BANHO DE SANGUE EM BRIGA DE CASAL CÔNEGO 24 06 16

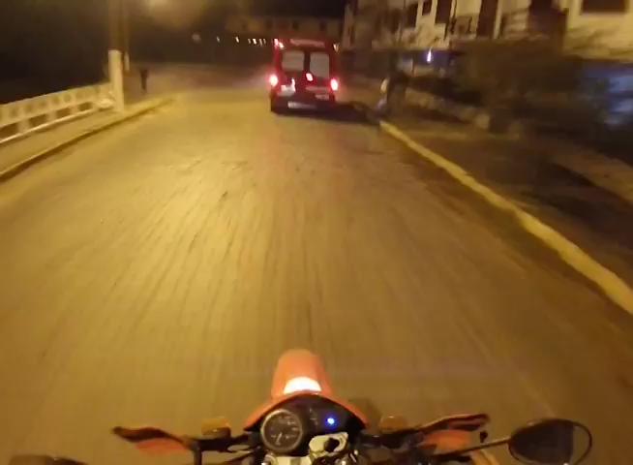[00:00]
Amigos e amigas da Nova TV, Calau 14. Telespectador acompanha imagens do Motolink da Nova TV. São imagens de Raul Matsuyama. Se dirige para mais uma ocorrência em nosso município. Raul Matsuyama.